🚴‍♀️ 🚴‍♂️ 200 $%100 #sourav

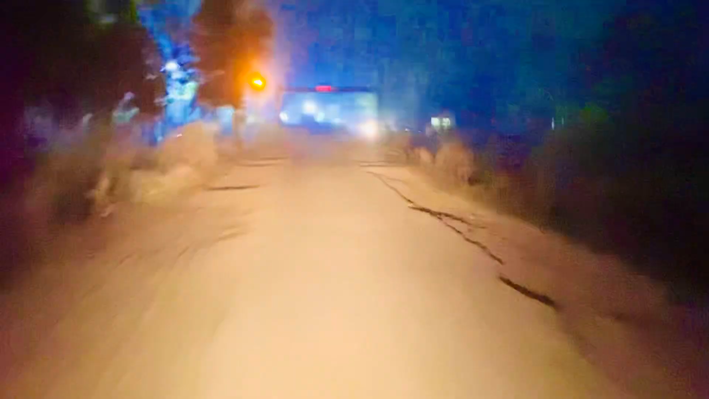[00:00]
ये देख सकते हैं गाइस, ये गाड़ी 200 की स्पीड पे चला रहे हैं। मैं इनसे मना करा, हल्के चलाओ। अरे भाई हल्के हल्के गाइस, हल्के हल्के, पटरी आ गई, पटरी आ गई। हेलो भाई,